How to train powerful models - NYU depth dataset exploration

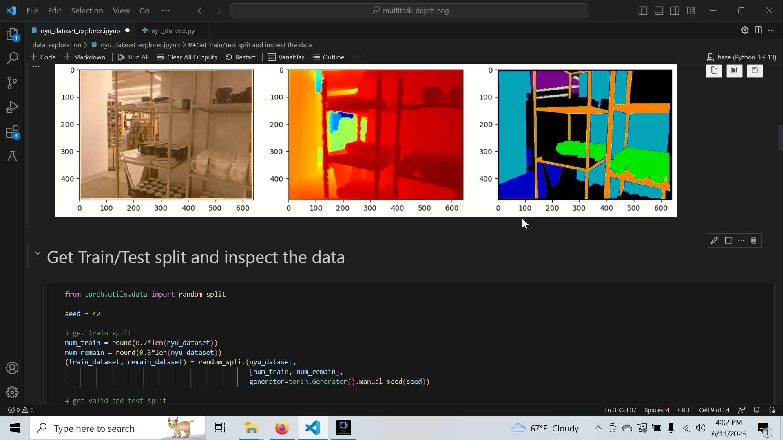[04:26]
So since we don't have a split for this, since we're kind of just using the small amount, we're just going to use PyTorch's random split.
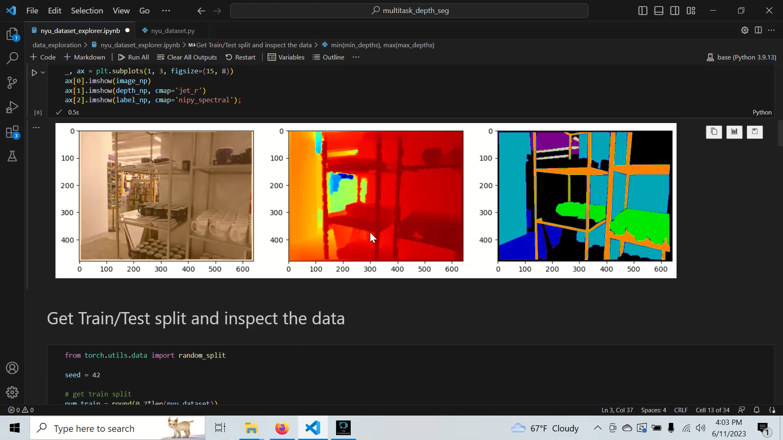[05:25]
And basically the point of this depth norm is to take this depth image and normalize it to something small so our neural network can consume it. So the other thing that we're going to do is we're going to use all the labels we have and we're going to get the class counts and create a bar chart of it.